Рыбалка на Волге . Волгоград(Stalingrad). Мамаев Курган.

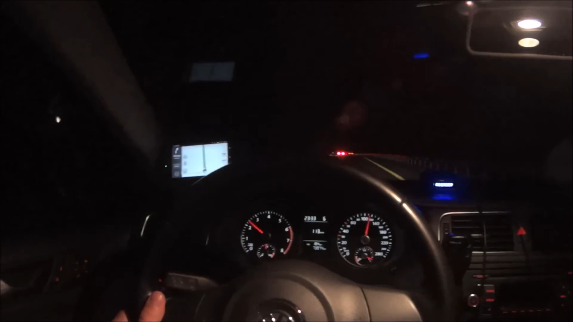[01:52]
От Москвы проехали, наверное, вот сейчас будет знак, посмотрим, сколько мы прошли. Заправились, 78 километр. Идем пока М4. Ночь, время 23:33.
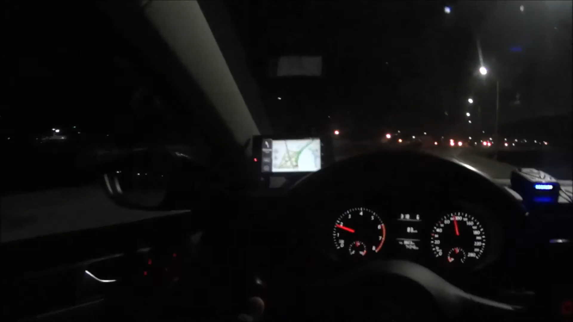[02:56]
Объездная вокруг Тамбова. Доехали до Тамбова. Нам осталось 492 километра до Капустина Яра.
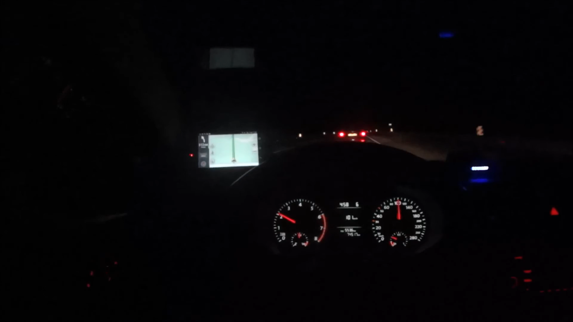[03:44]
Начинает светать. Вот 4:58. Да, немножечко посветлее стало.
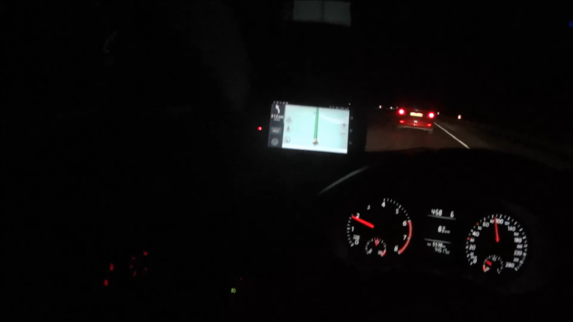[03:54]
В общем, вот так, все нормально, пока едем, чувствуем себя бодро.